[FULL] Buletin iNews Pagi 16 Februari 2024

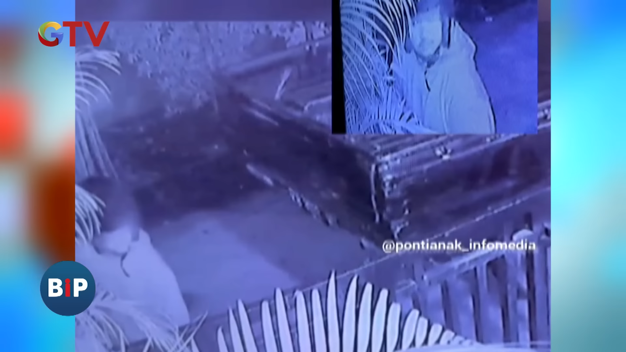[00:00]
Nah, inilah gini, si maling mesti pura-pura buang air kecil dulu nih, sebelum melancarkan aksi mencurinya.
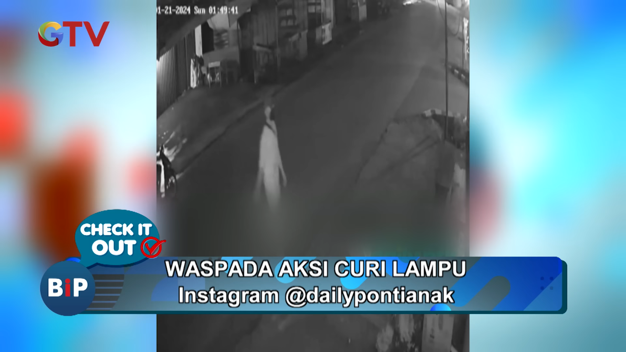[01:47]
Lagi-lagi, aksi pencurian lampu di tempat yang sama tapi pelaku dan waktunya berbeda nih cekidars.
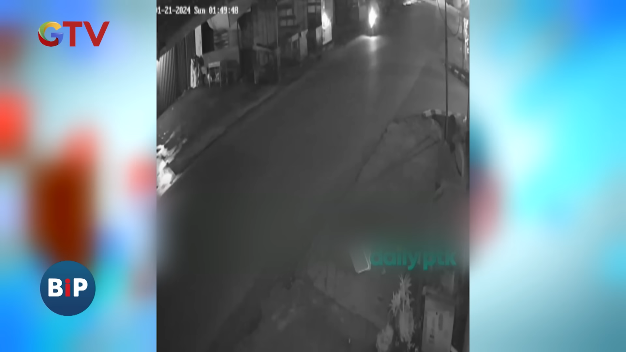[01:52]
Sekarang giliran lampu yang berada di depan warung dimbat juga nih sama si maling.